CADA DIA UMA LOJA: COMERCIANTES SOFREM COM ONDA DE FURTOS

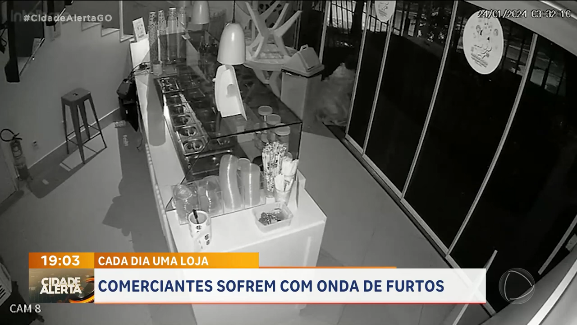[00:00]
Olha a desenvoltura do PEBA, ou da PEBA, sei lá. Chega, abre a porta e invade a loja. Leva o que quer e vai embora.